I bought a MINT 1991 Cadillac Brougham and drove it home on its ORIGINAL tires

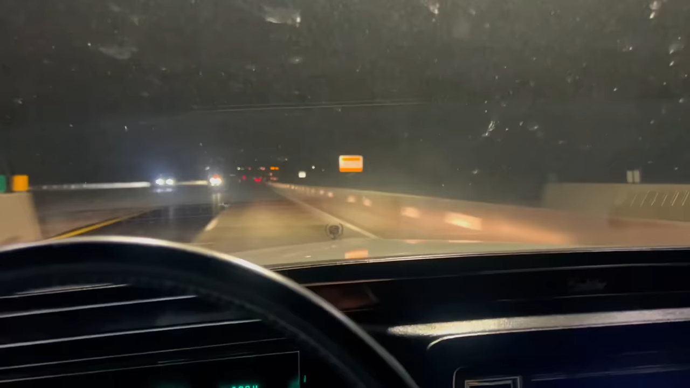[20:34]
i don't know i just want to get home i'm gonna be got up this morning at three o'clock in the morning to catch a flight went back an hour in time the drive in now went full of the hour in time so i don't even know where that puts me other than tired uh last update we're in massachusetts this is the first toll
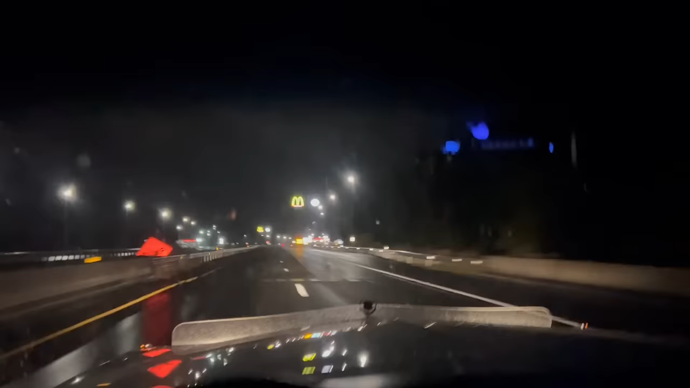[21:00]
plaza service plaza mass pike the lee plaza i found out that the windshield wipers work and they actually work very well and they shut off uh what time it's midnight just
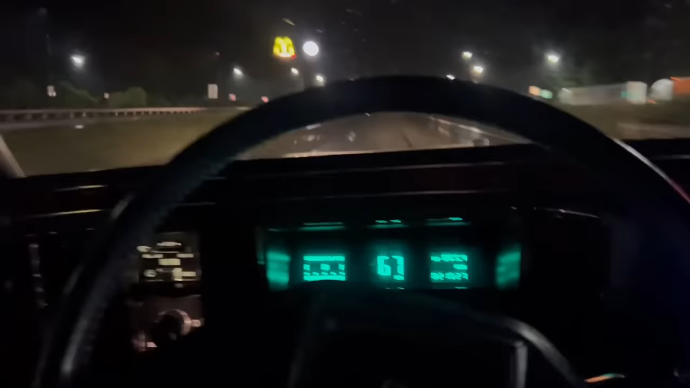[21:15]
crossed midnight just crossed the border about two hours left to go 865 miles down on this car tires are going good although i am going a little slower i was doing like mid 70s the whole drive back 70 75 um i don't know how these tires perform in the wetness so it was raining harder earlier but it's actually kind of tapered